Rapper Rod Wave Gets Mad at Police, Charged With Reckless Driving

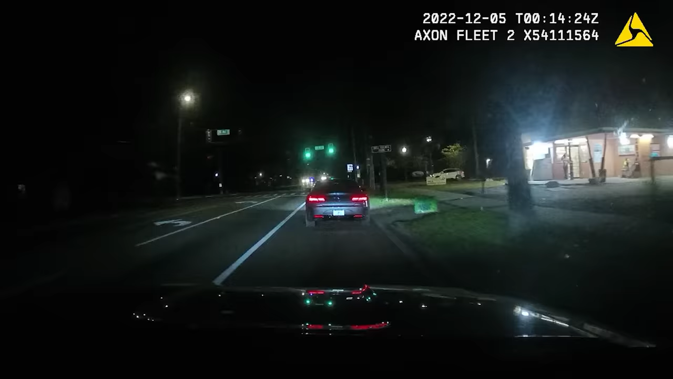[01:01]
In St. Petersburg, Florida, an officer observed a gray Mercedes running stop signs and cutting people off at high speeds. The vehicle got away but was later relocated. The driver was quickly identified as local rapper Rod Wave.